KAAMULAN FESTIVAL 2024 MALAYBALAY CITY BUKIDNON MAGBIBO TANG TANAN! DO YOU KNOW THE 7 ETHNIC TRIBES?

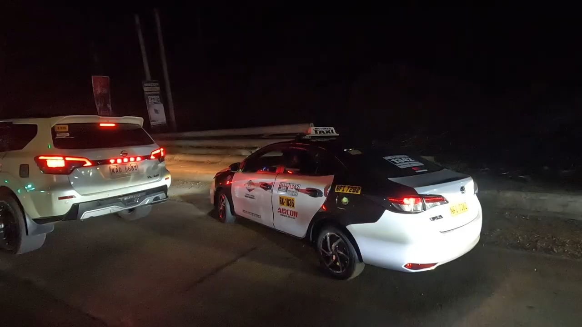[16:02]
Hi guys, so karon traffic. Tingnan niyo actually sa sports complex guys, pero traffic kayo, so lataw ang ka-traffic.